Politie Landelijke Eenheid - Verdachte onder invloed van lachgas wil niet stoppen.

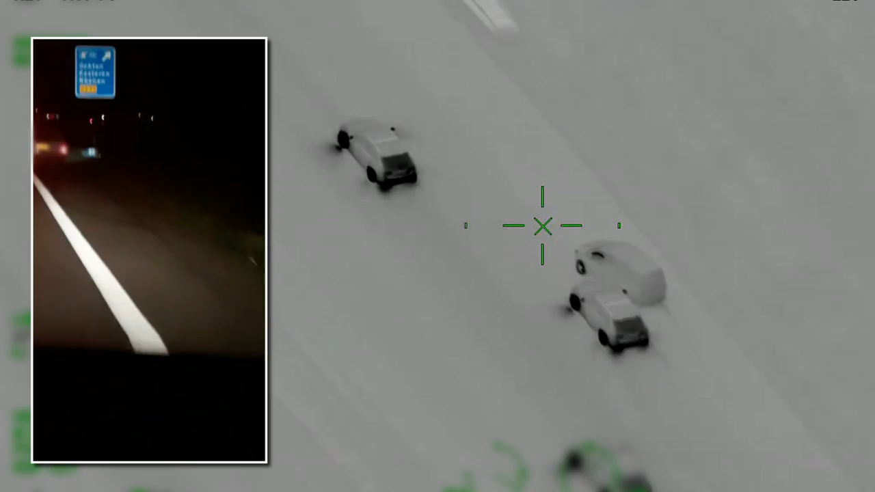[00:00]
tussendoor. We hebben inmiddels contact met de landelijke eenheid. Voorstel zand gaan schakelen naar een inrapoom.
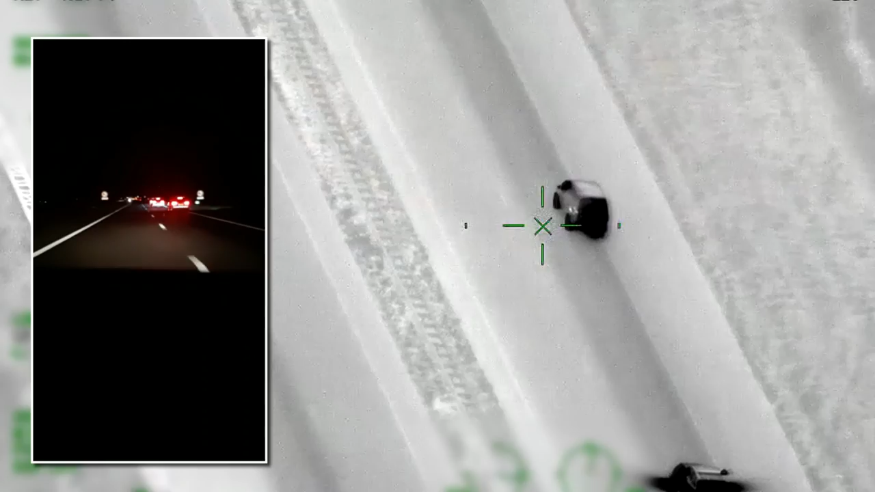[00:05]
Afstand houden en het overgaan laten aan de landelijke eenheid.
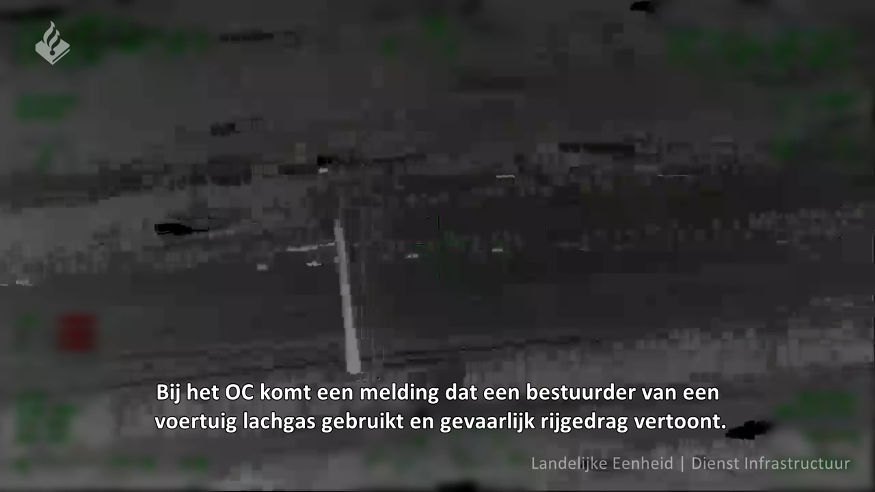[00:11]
Ja, we hebben inmiddels ook iemand vanuit de meldkamer, zeg maar, een melder aan de lijn. En ze rijden nu op de Maurikse straat richting de Beldersdoof.
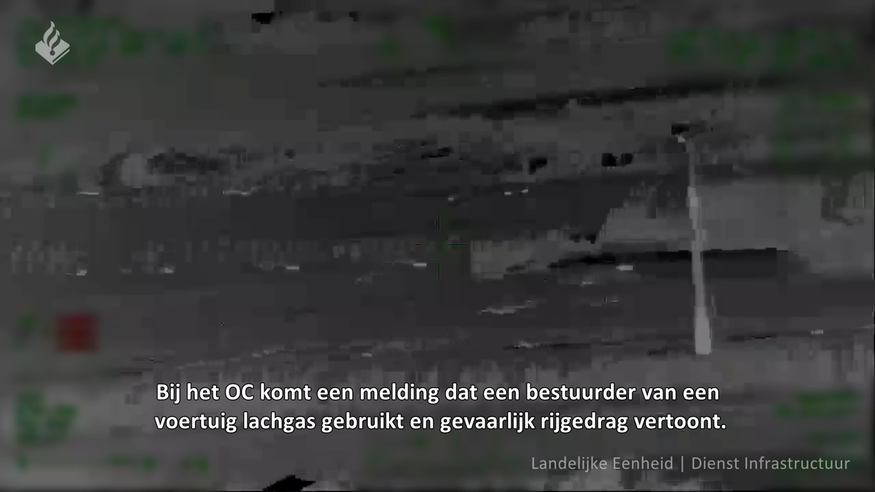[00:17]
OC44 zit erachter. We zitten erachter.
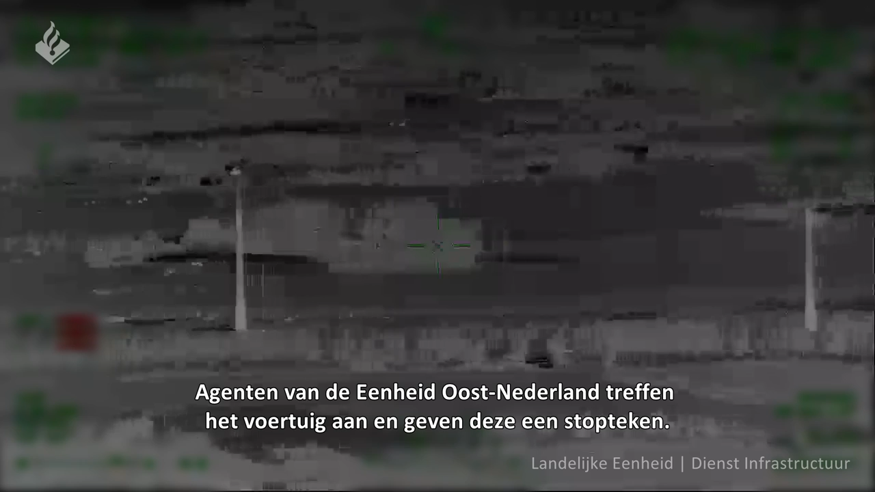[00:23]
Ik wil wel dat jullie letten op jullie eigen veiligheid, want meneer schroomt nergens om over. Zulu 8014, geeft u bericht over. De lucht luisteren mee met deze melding.
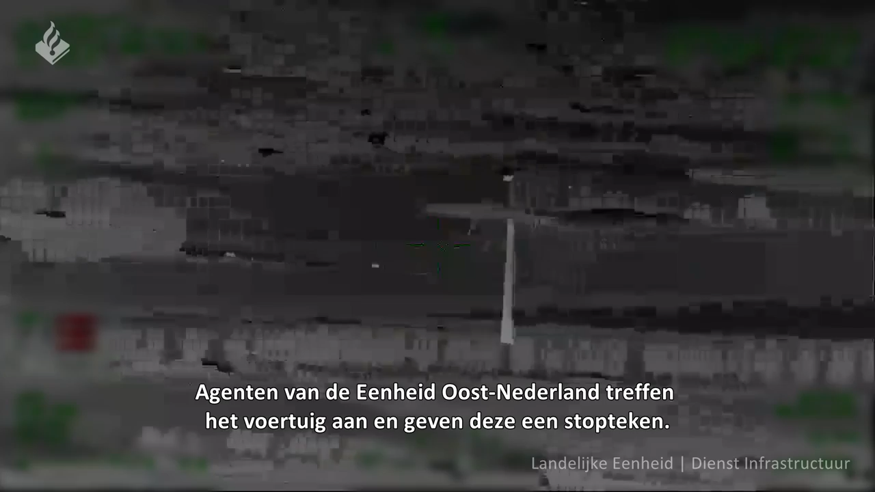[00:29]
Ja, 500 meter voor ook onder Zwarte Paard. Op dit moment 150 op de provinciale weg.
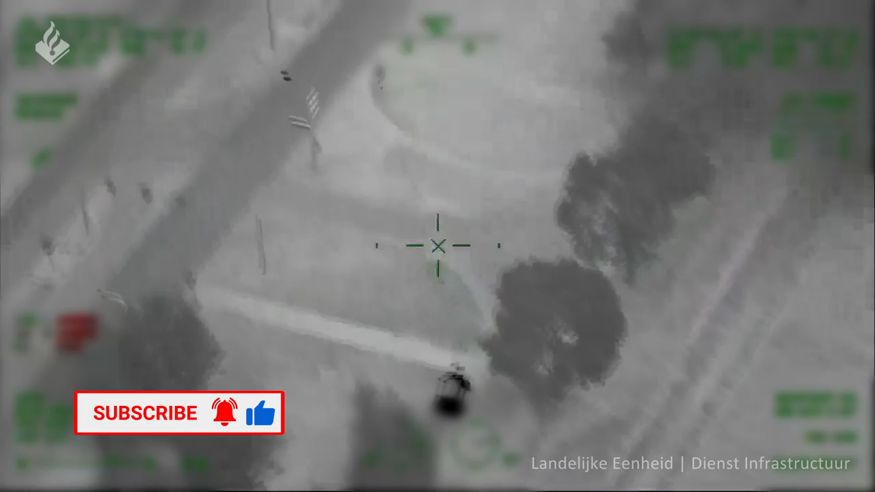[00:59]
Ik heb 100% één persoon in de auto. Ja, hij crasht, jongens. Hij crasht, maar hij rijdt nog steeds. Nog steeds Oudebroekdijk, parallel aan de N320. Ja, ontvangen, parallel. Ja, hij reed lichtmast eruit onder de hoogspanningsmast door nog steeds Oudebroekdijk. Ja, je heeft het OC tussendoor. We hebben inmiddels contact met de landelijke eenheid.
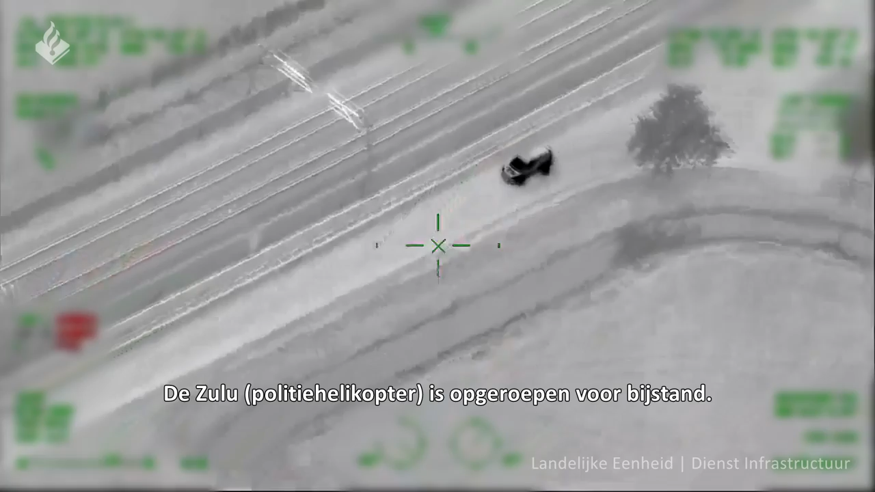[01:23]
Met ons voorstel is om te gaan schakelen naar een inrapoom. Ja, rijdt hij nu parallel aan de B2-lijn onder de N-weg door.
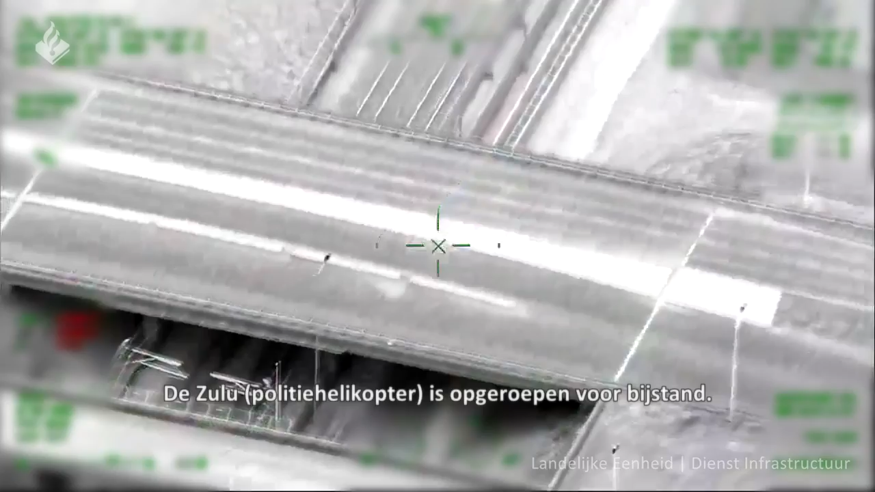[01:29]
Zitten we de Nieuwe Dijk, heet dat hier. Nieuwe Dijk.
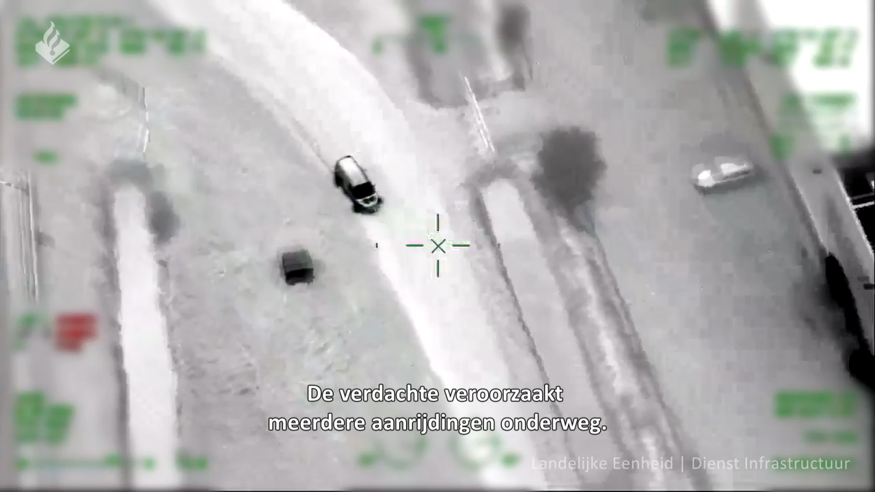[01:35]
Ja, 4547. Ja, er vliegt van alles af. Heb net wat schade gereden. Volgens mij een lichtmast reed die om. Nog steeds de Nieuwe Dijk.
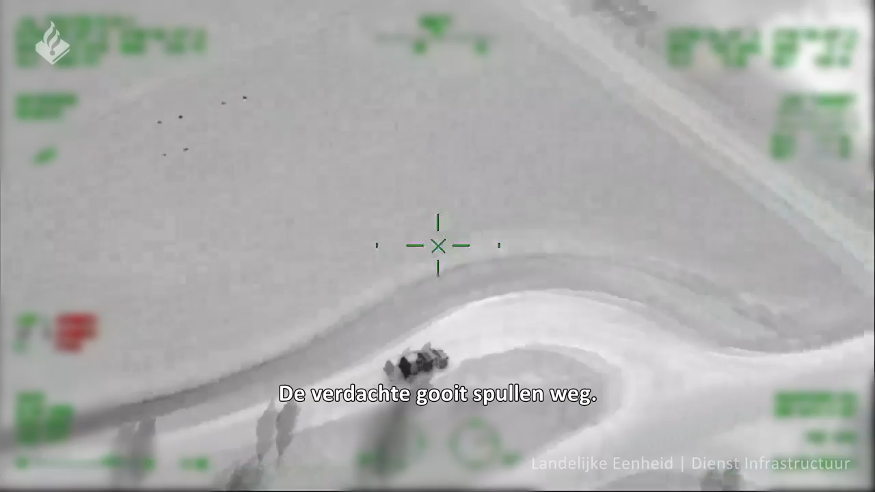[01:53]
Ontvangen, wat gooi daar net uit het voertuig? Ja, OC, dat ding verliest allerlei onderdelen, lijkt het ook.
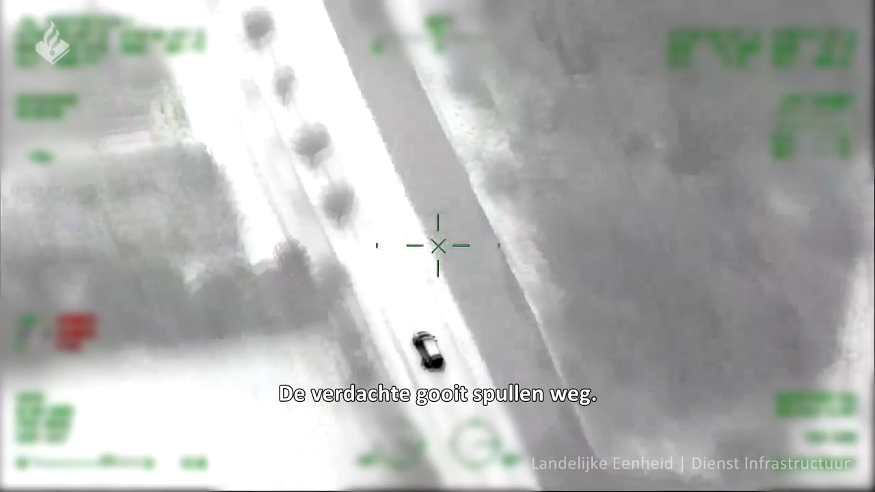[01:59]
Ja, misschien lachgasflessen eventueel. Ja, daar zaten we ook op te denken, we kijken mee.
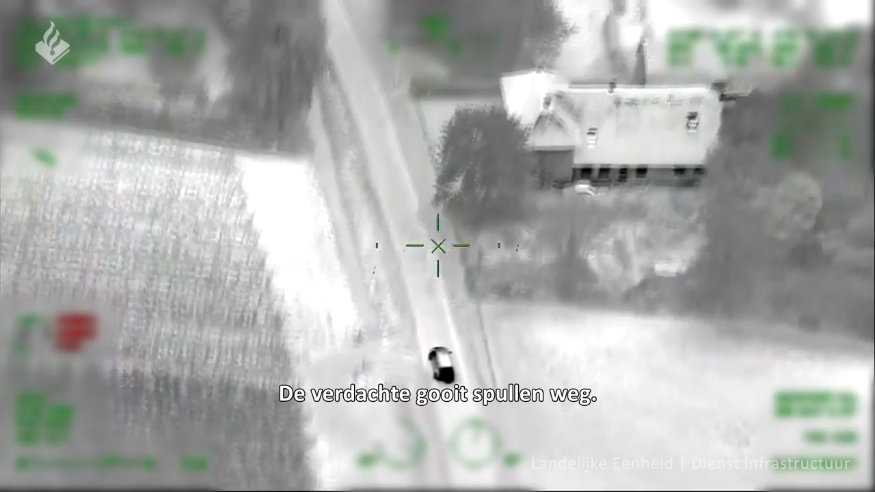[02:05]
OC, de LA4105, aanrijden vanuit Utrecht richting Renen. Ja, richting Renen, dat is begrepen over.
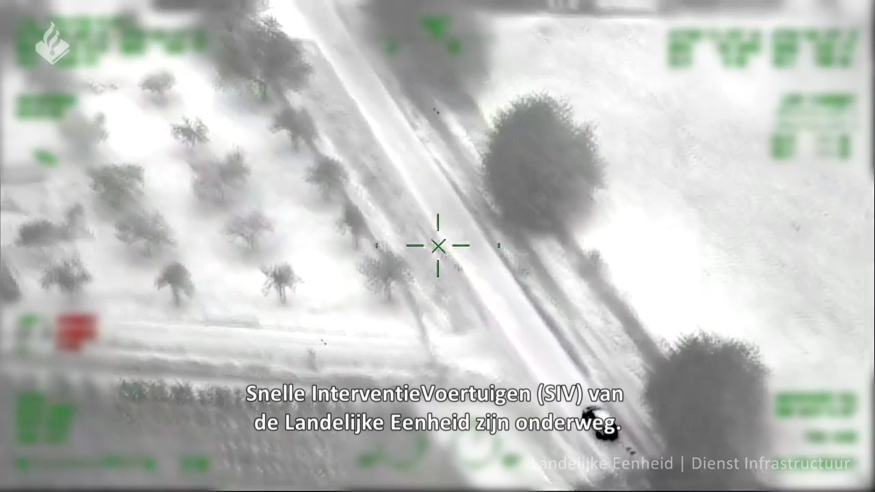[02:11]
Ja, hij rijdt 50 per uur, dus
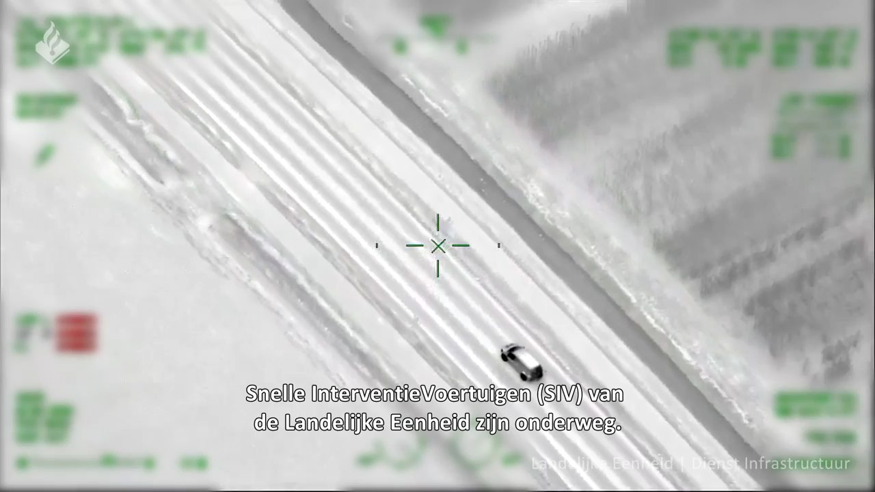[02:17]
ja, het gaat zeer zachtjes op dit moment, maar wel veilig.
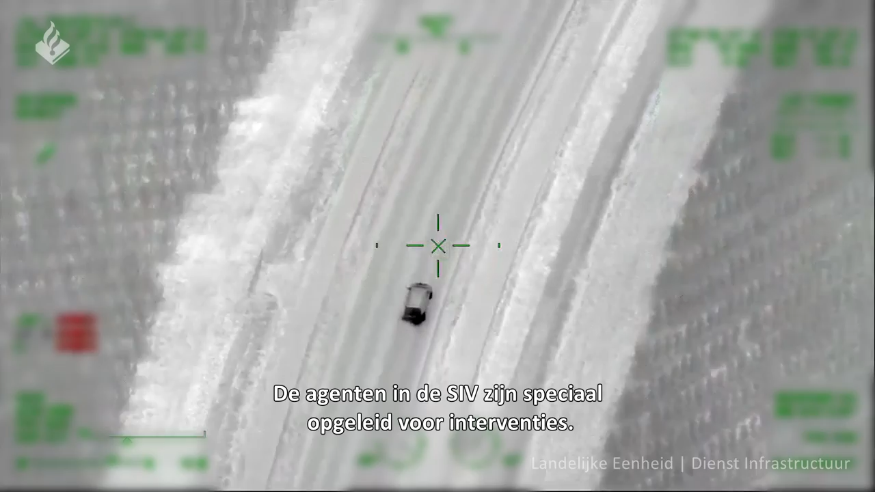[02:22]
Hij is ingereden op collega's en is vermoedelijk onder invloed aan het rijden.
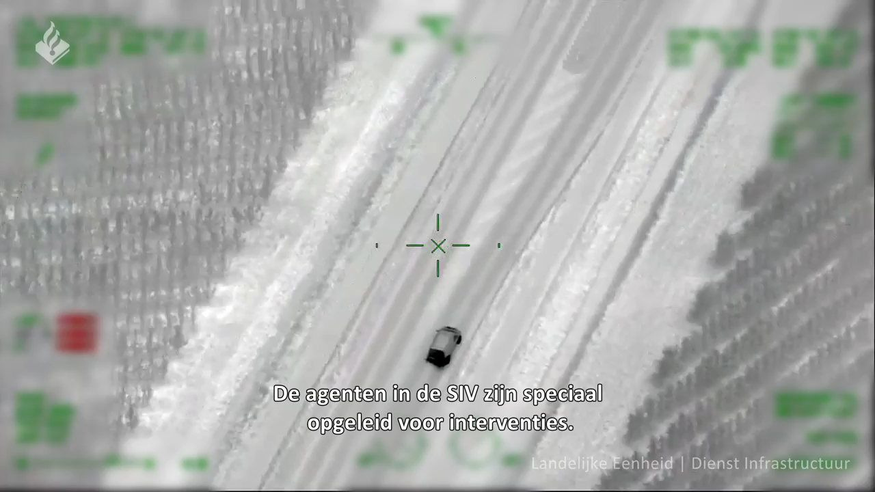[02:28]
Als ik het goed zeg, de 5404 die is hem als eerst gezien over.
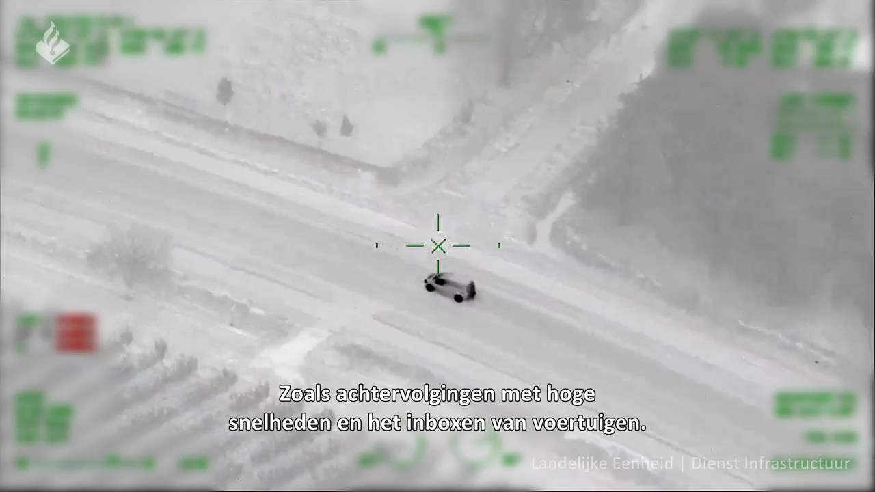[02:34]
Ja, snelheid is 80 per uur op dit moment. 8014, er ligt 8014 voor de Driebergen over. Ja, voor jou ter info, rijden diverse eenheden van ons inmiddels op de A15. Ja, nu nog niks.
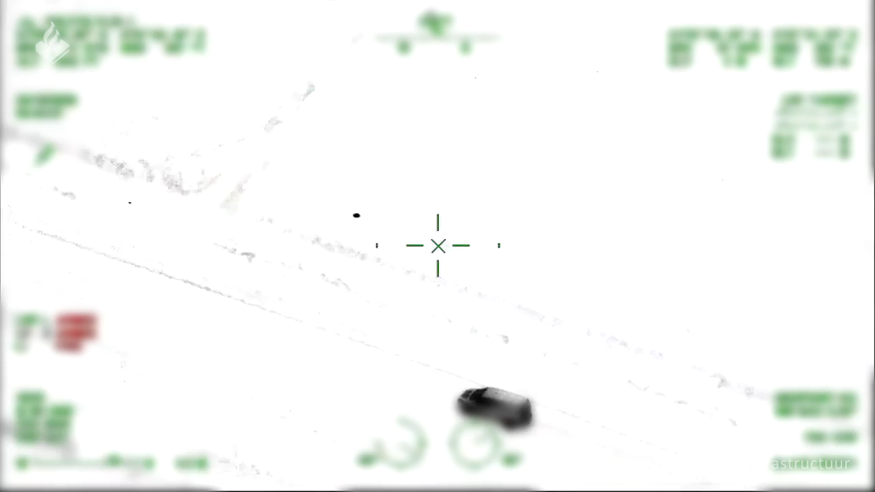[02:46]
De Zulu die hangt erboven en het plan nu is dat we even gaan wachten tot het voertuig vanzelf gaat stoppen.
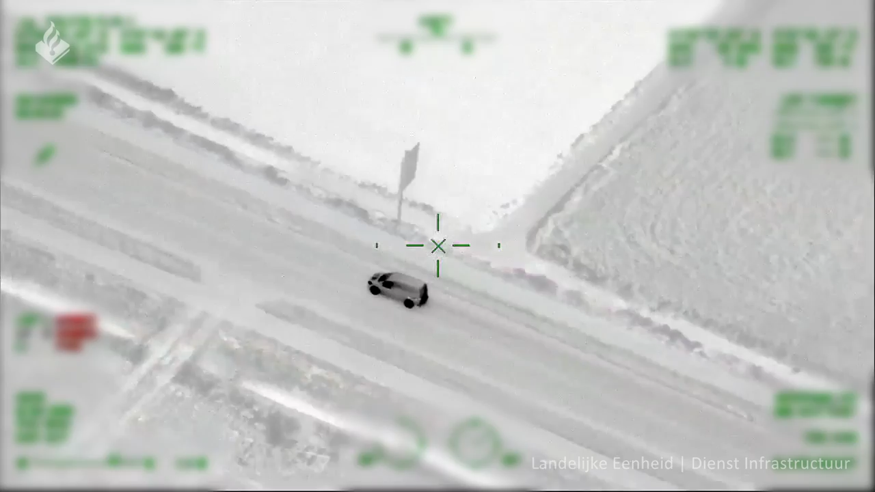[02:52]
Aangezien hier wel wat dingen onderweg is verloren van het voertuig en de snelheid steeds geminderd wordt.
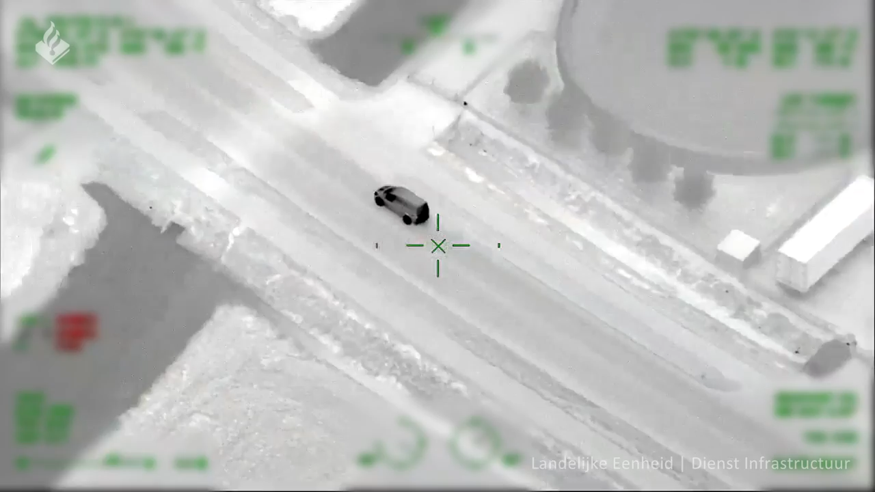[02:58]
Dus we wachten even af wat de Zulu wil over. Ja, we zijn de R3320,